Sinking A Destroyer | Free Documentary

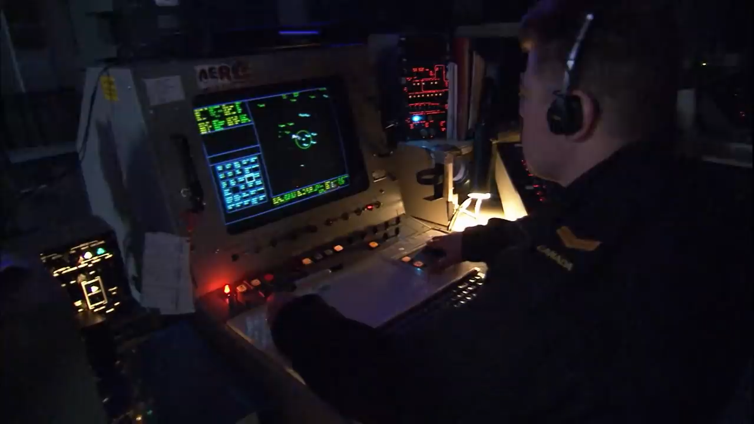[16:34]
They fine-tune radar readouts and talk to other ships on secure channels.
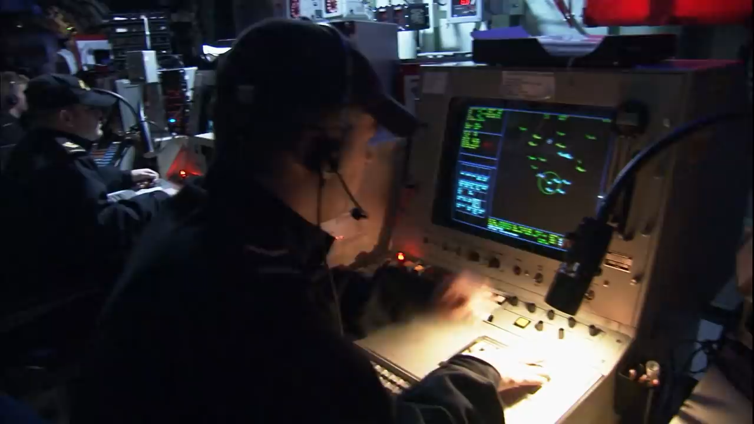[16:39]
On the port side are electronic warfare operations. They fire guns and missiles.
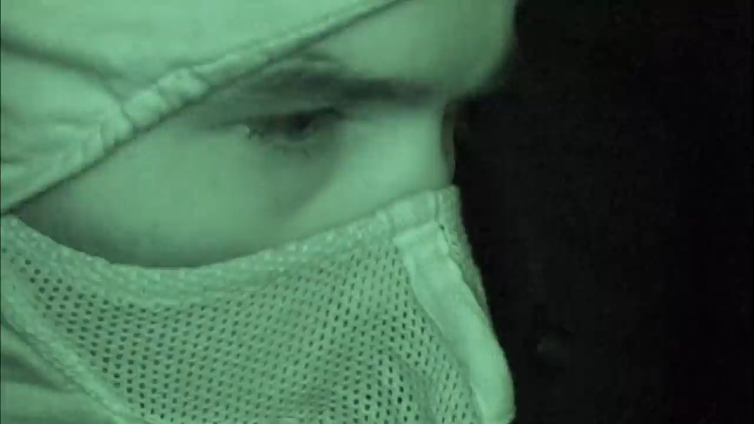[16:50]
the anti-submarine specialists, watching and listening to the underwater world.
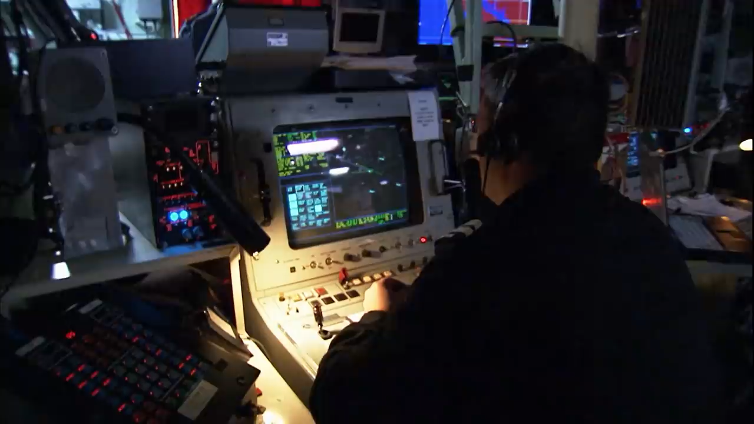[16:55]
And in the back row overseeing all the action are the senior officers.
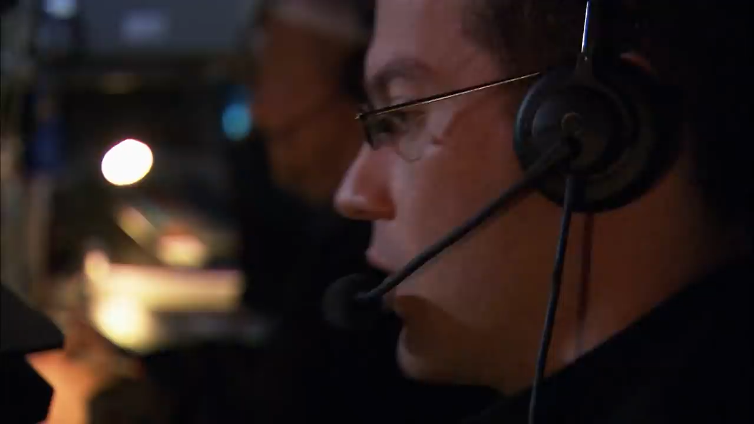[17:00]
They're next in command of the captain.
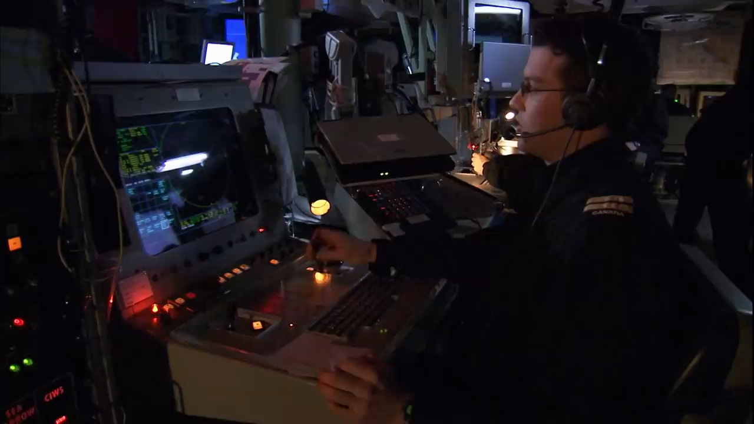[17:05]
Called war directors, these sailors take in two-dimensional information from a computer screen and turn it into a three-dimensional battlesuit.
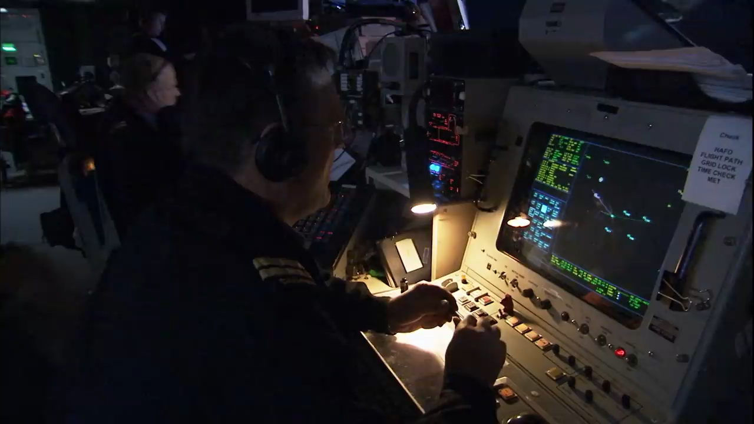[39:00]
We are going to carry on with the SAS engagement against Ex-Huron. And now bearing 297, 15,000 yards. Pass the watch, roger.